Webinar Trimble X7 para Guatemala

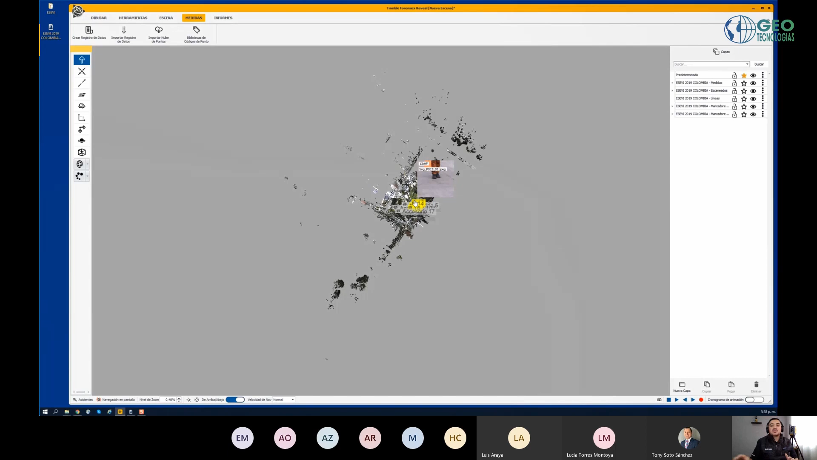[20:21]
arrastrarlo a la interfaz y ¡pum! Ya me llevo toda la información, voy a tener todos mis marcadores de evidencia dentro de la escena, voy a tener la 9 puntos,
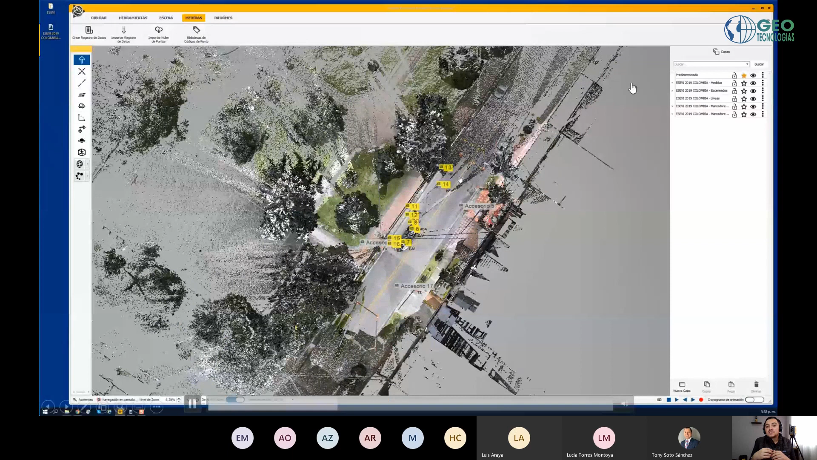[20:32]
toda la información se va a organizar de manera correcta dentro del panel de capas. Entonces, son múltiples ventajas, porque si yo voy a una escena y, digamos, estoy trabajando bajo un caso que es muy complejo,
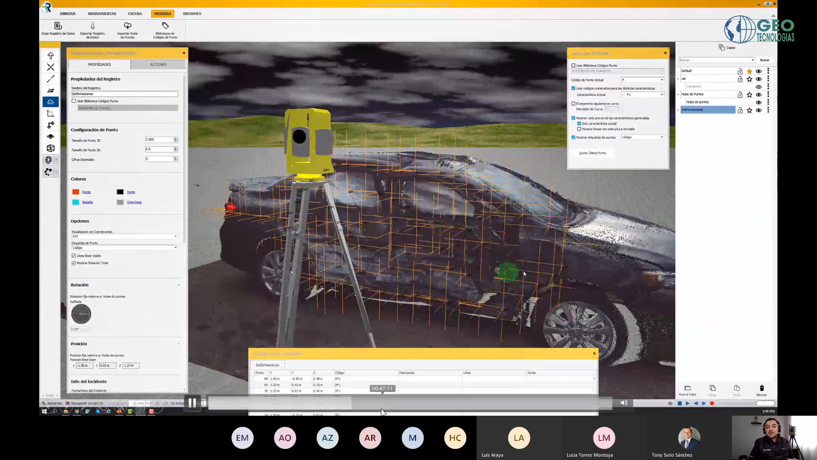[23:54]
porque todo puede estar referido a un sistema de referencia, y así pues va a ser más fácil obtener pues datos de manera geométrica correctos.
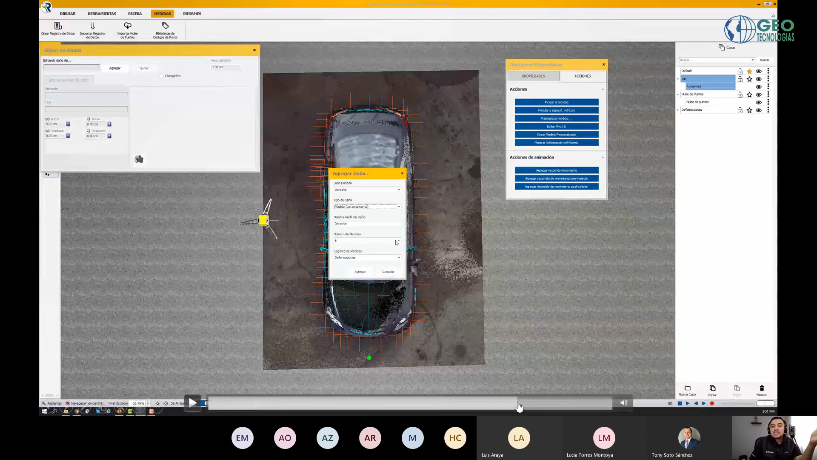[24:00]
Luego yo puedo aplicar un modelo que el software tiene precargado y determinar, por ejemplo, un perfil de deformación y determinar velocidad. Con esto, ¿qué quería mostrarles?
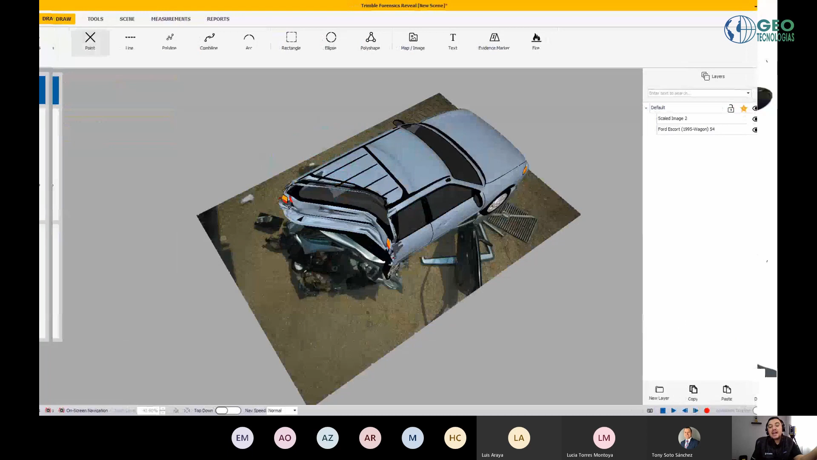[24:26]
Dentro de estos análisis también podemos importar imágenes de drones, hacer análisis de múltiples fuentes de manera manual o convencional.
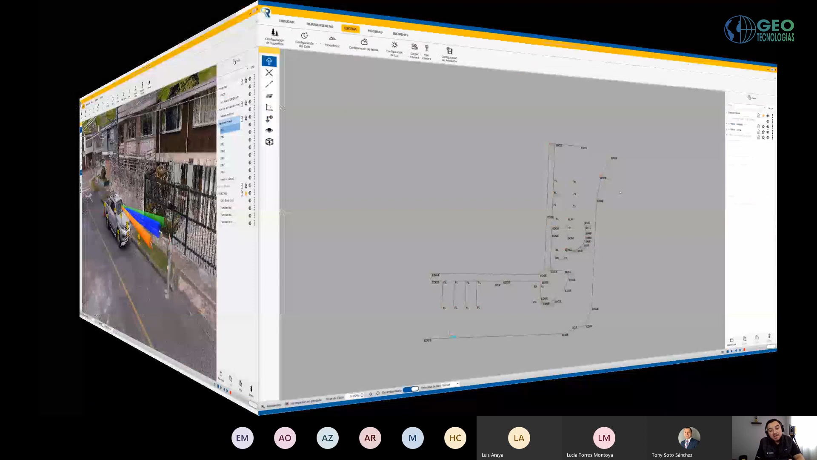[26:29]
en pocos minutos uno podría tener una teoría de caso con estas herramientas. También de nuestro software, como ustedes han visto, es muy popular que hoy día la gente quiera traer múltiples datos de ART, drones o UAV.
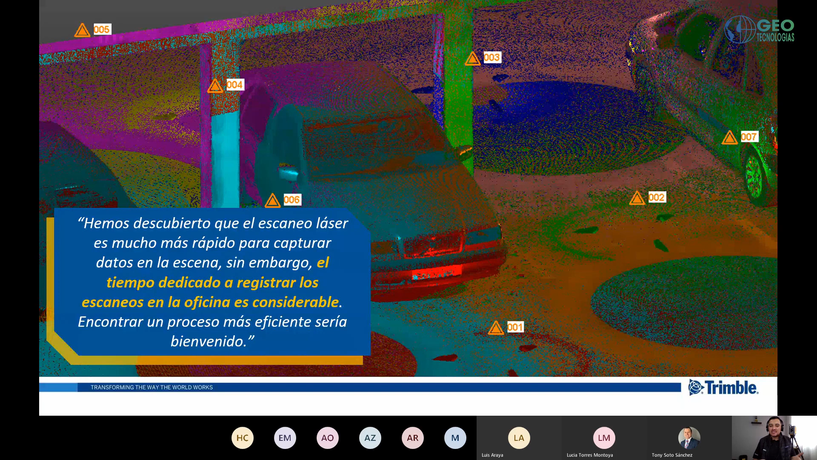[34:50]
Coger un escáner, escanear 360 grados, luego llevo el escáner a otra posición, escaneo y luego uní esos dos escaneos. Entonces, la pregunta era, ¿cuánto tiempo un forense dedica a este registro de los datos en oficina? ¿Será que esto es importante que ellos no gasten tiempo? Entonces, otro reto era disminuir el tiempo que los usuarios tenían registrando los datos.
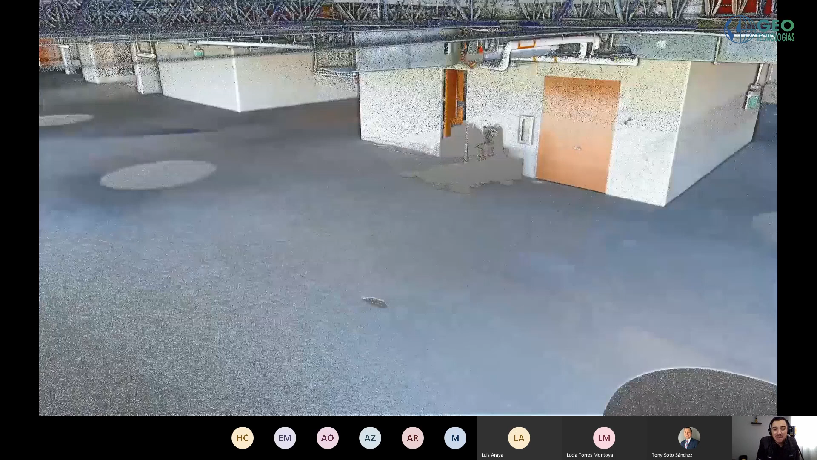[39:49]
Es profesional porque tiene un sensor de inercia, es un escáner de la salta.
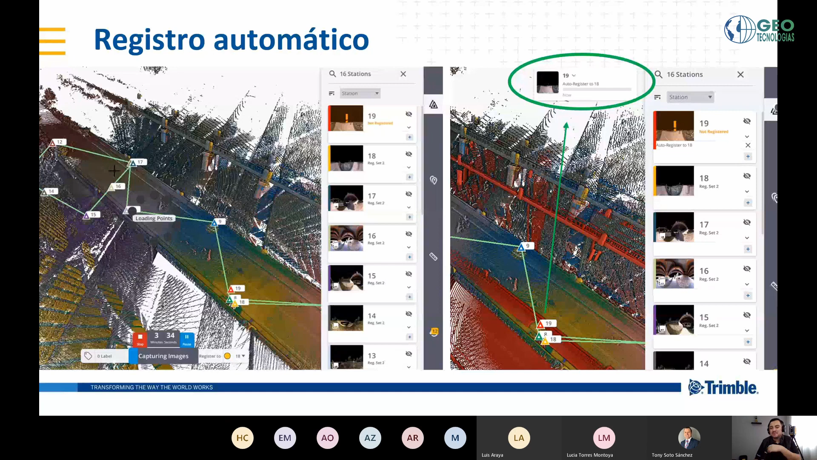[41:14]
se registran solos, hay que llevar un flujo de trabajo recomendado en campo, pero es muy,